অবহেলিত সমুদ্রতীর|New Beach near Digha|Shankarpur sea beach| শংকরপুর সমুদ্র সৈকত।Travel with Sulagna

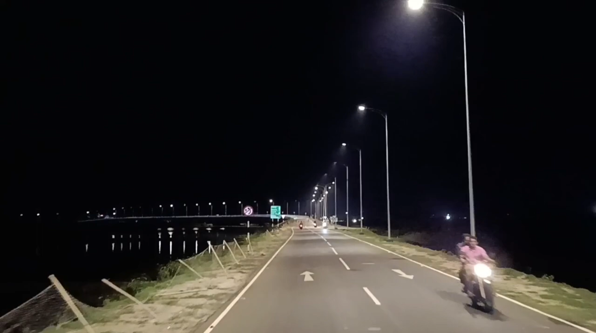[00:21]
शेजन भाबलाम संको पुट्टार भाग घुरे आशी। सोंधे होतेई आमादेर गारी छुटलो मेरीन ड्राइब धोरे संकर पुरेर दिके। दूपाशे जल माजखन दिये चुले गिये छे जहां चक्चोके पाका रास्ता। बेश भालोला छिलो। पथुबातीर आलोवाधारीर मध्धो दिये
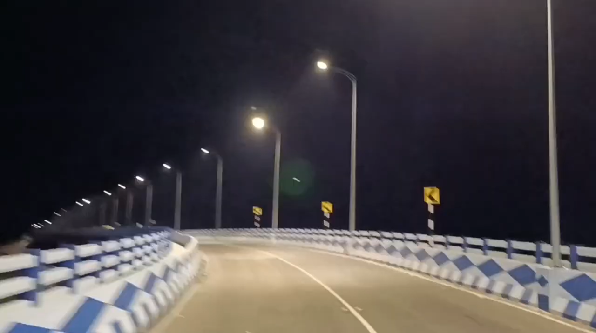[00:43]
माया मॉय पुरिबेशे जावार मजाटाई आलादा। बचर दुएक आगेई संकर पुर्के 9 रुपे शाजानों होय छिलो।